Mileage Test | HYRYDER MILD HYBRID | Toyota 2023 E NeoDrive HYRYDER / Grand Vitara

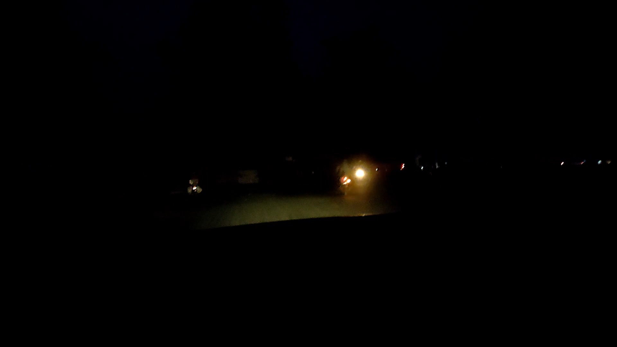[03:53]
अब हमारेज 17.9 आचुगा इसमें अठारा नहीं पहुच पारा है अठारा भी पहुचेगा प्रेज ने शो कर दिया और यह है कि अगर मैं इसको भी खीचूंगा फिर यह कम हो जागा मैं बहुत प्यास में चला रहों
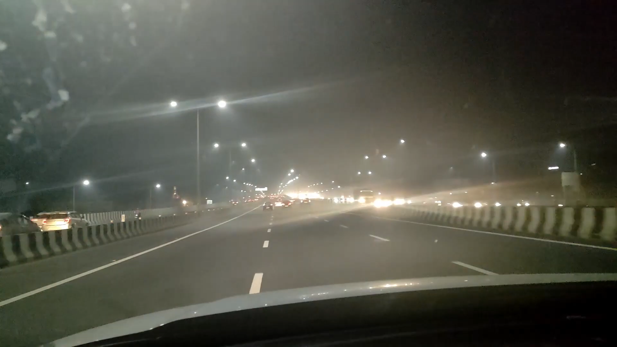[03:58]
गाड़ी वैसे तो यह गाड़ी 80 की चल रही है 80 100 120 120 120 इस तो एक दो बार ही गई थी और अठारा का आगे उस टाम आपने देखा हुगा इसकी रेंज थी 508 km और आप इसकी रेंज हो गई है 524 km हो
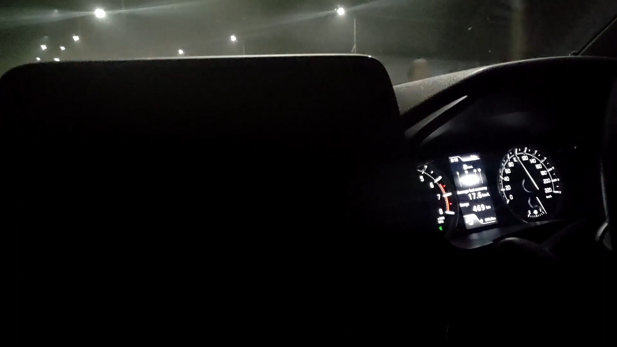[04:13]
गई है 50-50-50-50 km चलाने की बाद मतब रेंज बढ़ी रही है तो बस उमीद ही है अब इसमें 22 का क्लेम डै देखते है हमारे पास क अब बाइस आएगा इसका आना तो चाहिए बाकी अब मेरा गारी को बहुत हलके जलाना बढ़ा है